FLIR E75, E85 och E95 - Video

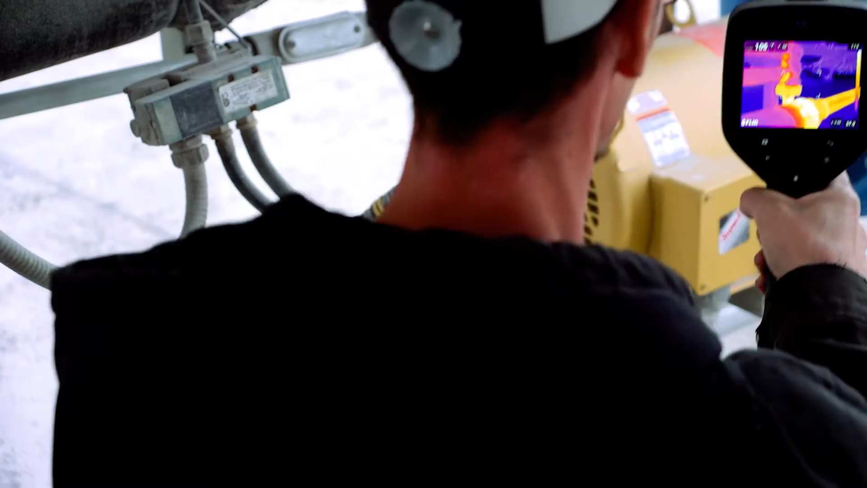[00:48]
the art in terms of functionality and performance.
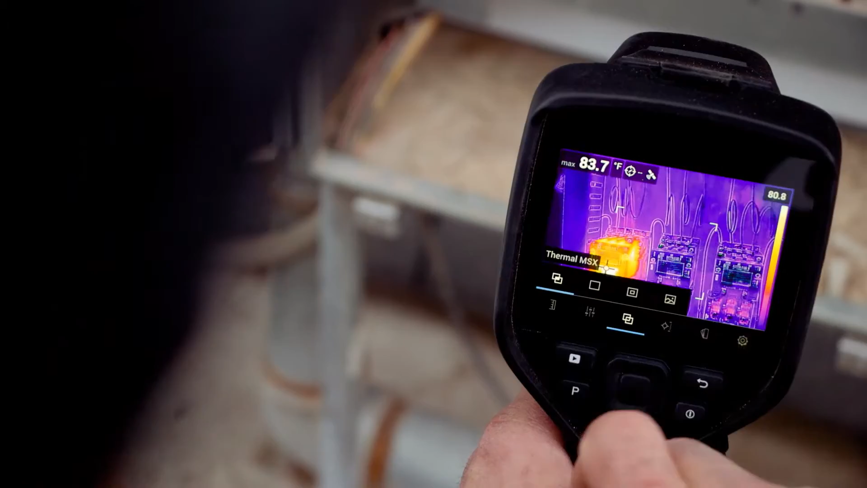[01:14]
On screen: max 83.7°F
Typical our users will look at the camera from different angles,